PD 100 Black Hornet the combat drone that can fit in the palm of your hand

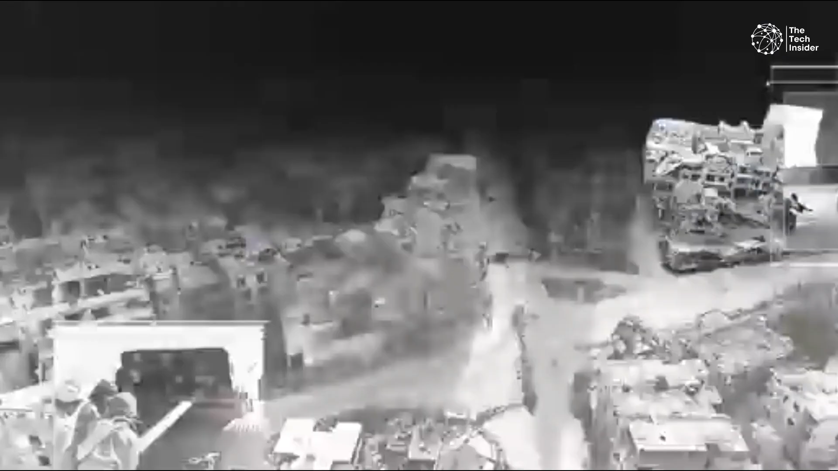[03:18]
Operators can steer the drone manually or set it to follow a predefined path using the onboard global positioning system.